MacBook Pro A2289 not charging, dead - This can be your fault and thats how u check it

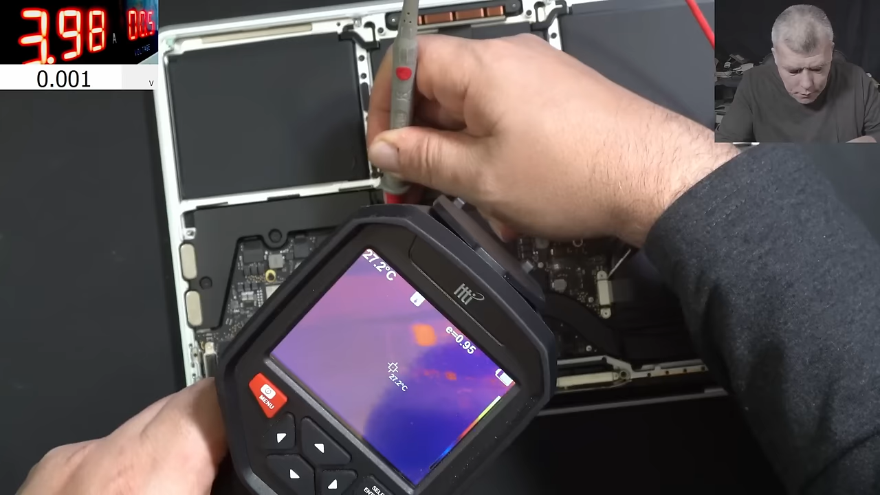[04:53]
On screen: spot 27.2°C
I'm not sure, but something is warm on this area. Otherwise, the motherboard is looking cold.
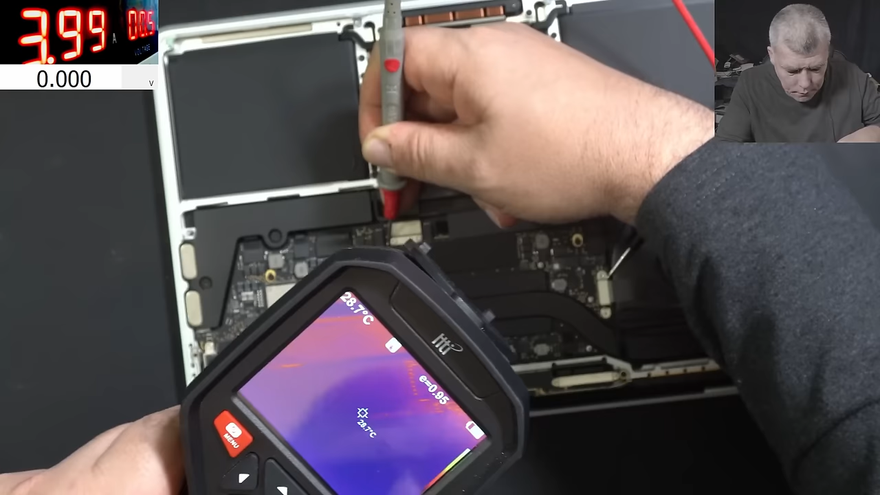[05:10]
You can see? Check here. So, on this area of the motherboard... Yeah, it's not on this side of the board. It's on the other side. Yeah, we have 4A. Yeah, definitely something around here. But on the other side of the board. On the underside of the board. So, I will say, let me take the board out, and let's try to have a look. This can be a lucky customer.
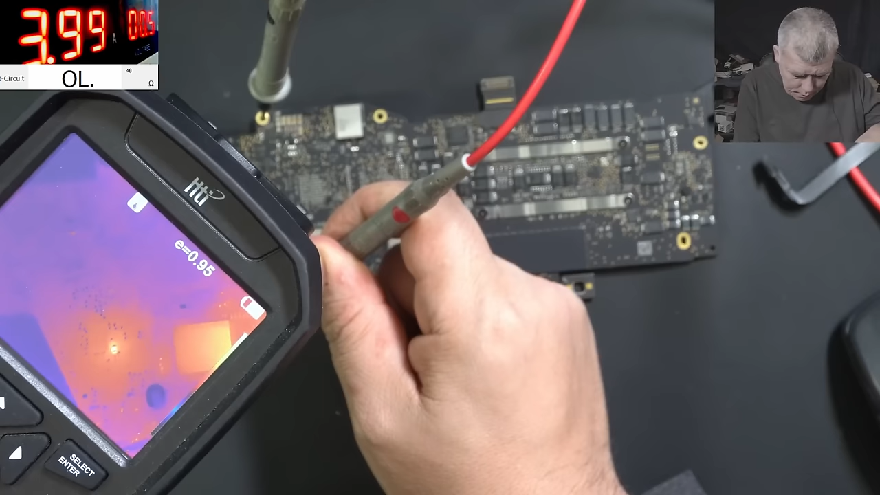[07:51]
Huh? Check that, that, that, that spot. Which is, which is here. Exactly here. Here. So, actually it's not the big one, it's the small one.